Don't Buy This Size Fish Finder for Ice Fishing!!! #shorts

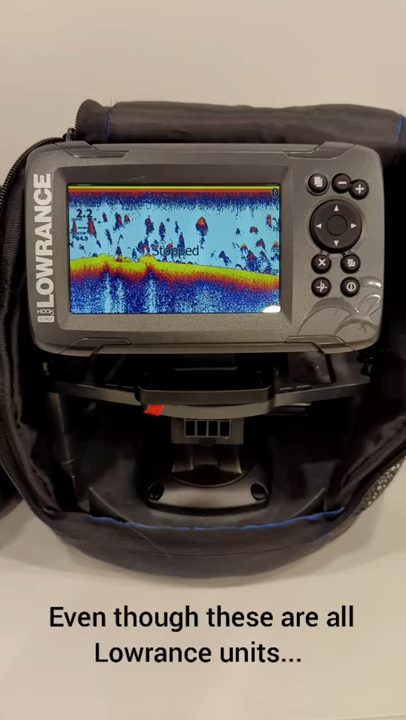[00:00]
Hey guys, in this video I'm going to give you the main reason why you shouldn't be buying a 5 inch unit for ice fishing and should be going to the 7 inch models.
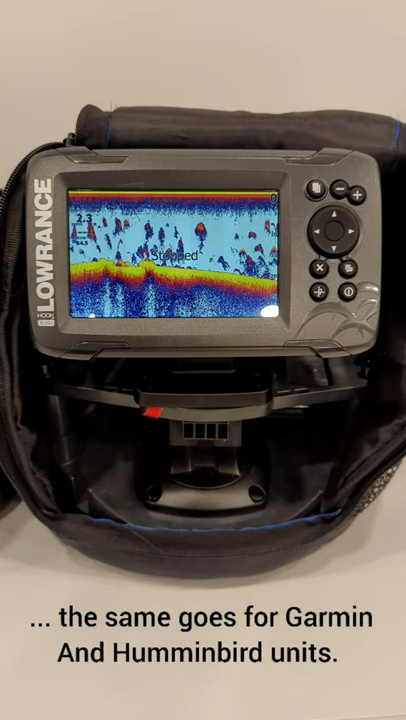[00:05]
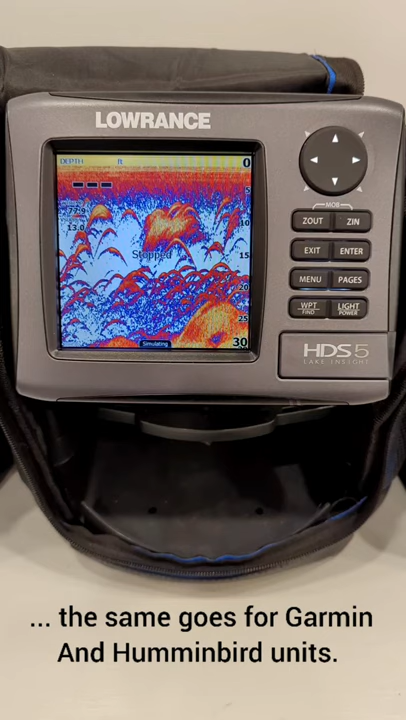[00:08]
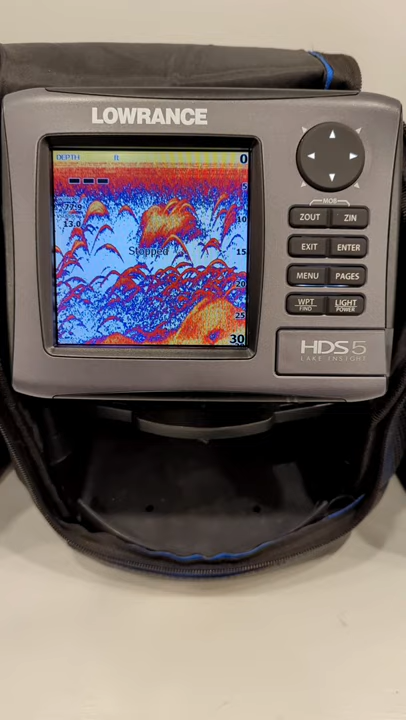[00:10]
They used to build 5 inch screens with this aspect ratio with more of a square screen which gave you a taller screen.
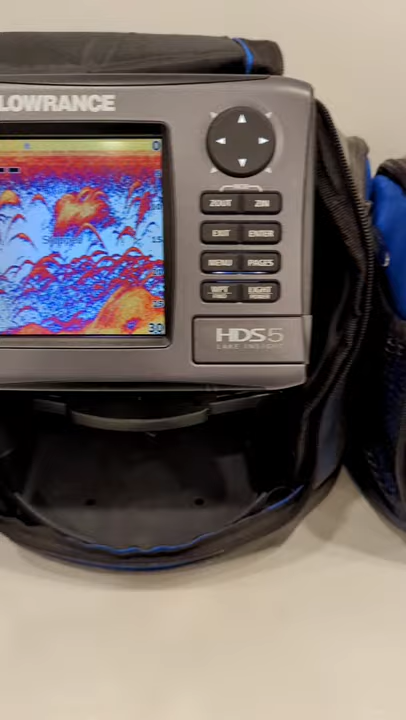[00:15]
These newer style units use a more rectangular screen which gives you a wider screen but not as tall.
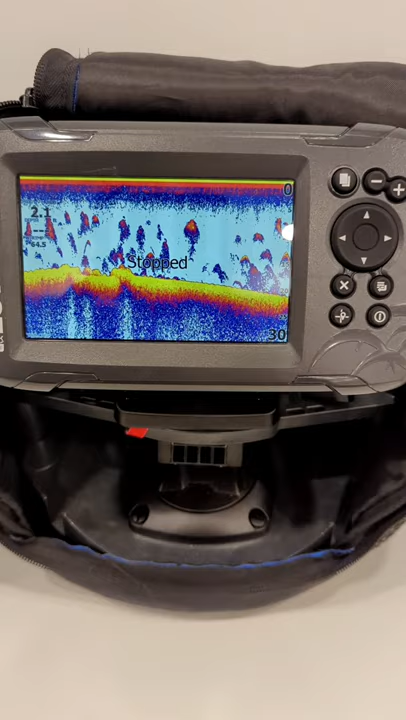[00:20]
Both units are set to a 30 foot range but because I have
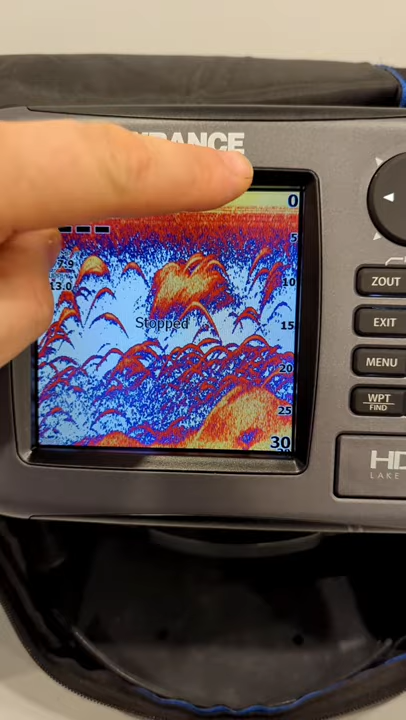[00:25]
more height within this 30 foot range I'll see more detail in the water column.
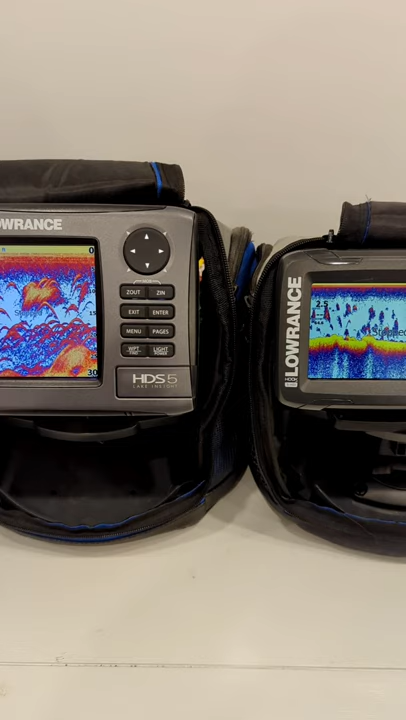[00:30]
So now with both units side by side you can see the height difference and where you would get all that extra detail. On a 5 inch screen you will see more history but in ice fishing we're not too concerned with the history we're seeing.
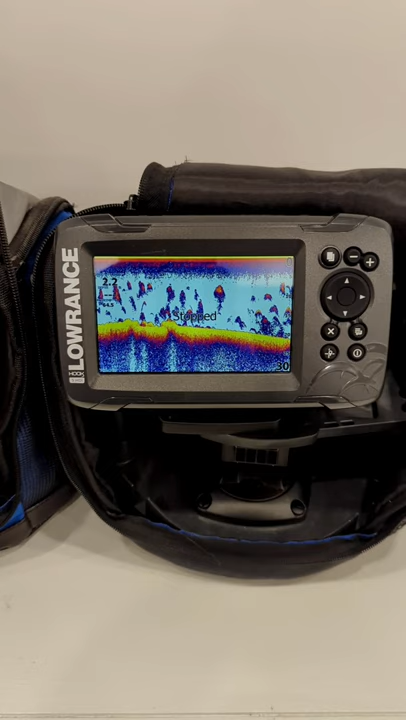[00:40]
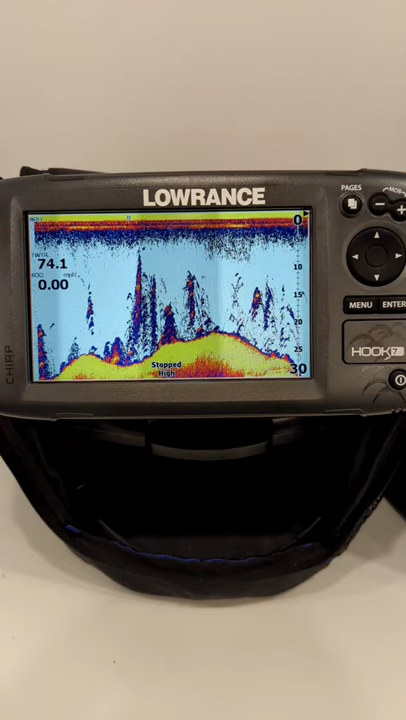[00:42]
On screen: speed 0.00 mph
This is where the 7 inch or bigger screens come in. While they still have the rectangular shape of the 5 inch they maintain the height we have on the more square style 5 inch screens.
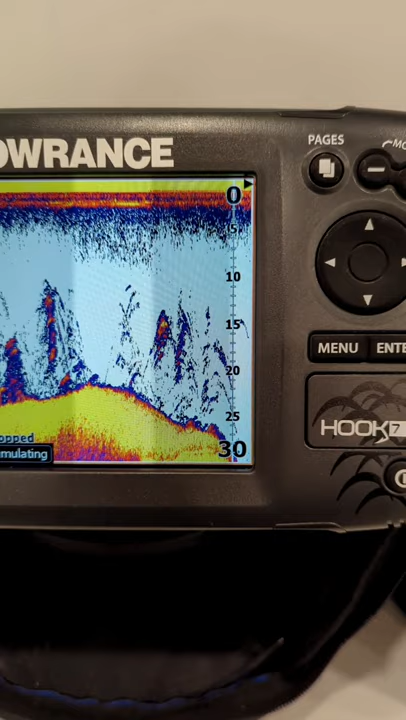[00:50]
So that translates into more detail in the water column directly below you while you're ice fishing.